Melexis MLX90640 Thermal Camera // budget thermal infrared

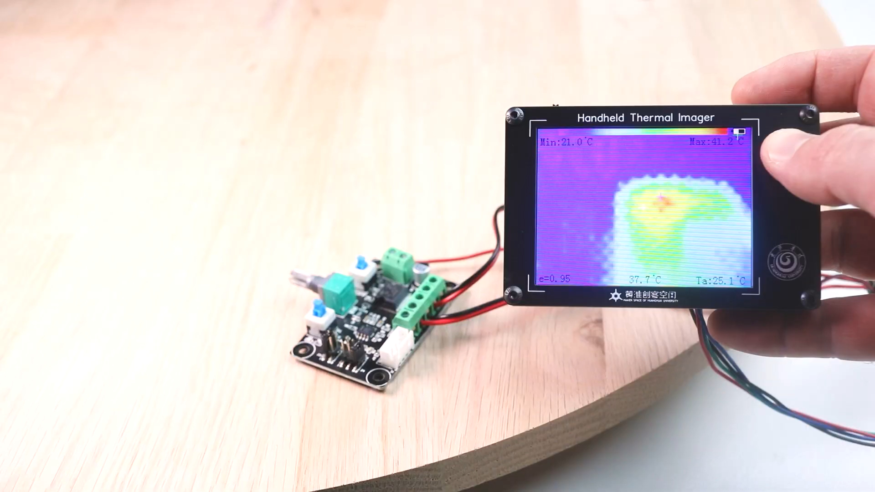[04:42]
On screen: spot 37.7°C, max 41.2°C, min 21.0°C
so you can also press the photo button which just takes a screenshot of the screen at that time and then saves it to the internal memory and I think you